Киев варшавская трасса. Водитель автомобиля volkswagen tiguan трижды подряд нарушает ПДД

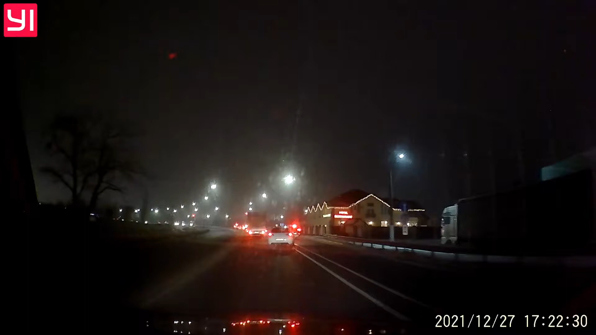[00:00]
Друзья, всем добрый день! Всем знакомая Варшавка. Тут перекресток, Выжгород и левый ряд прямо, правый только направо. Видите, тяганчик.